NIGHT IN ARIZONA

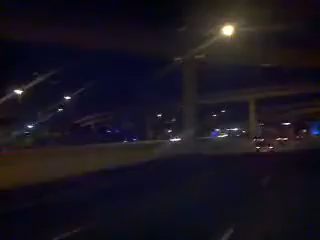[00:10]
one of Kimberley's most favorite places at night time. You know, the bridge is actually changing colors as we come up to it. Isn't that beautiful? They have really done a lot in just the last two years. They started out with these little side lights along the way like a pottery. Lights in them, they also change color.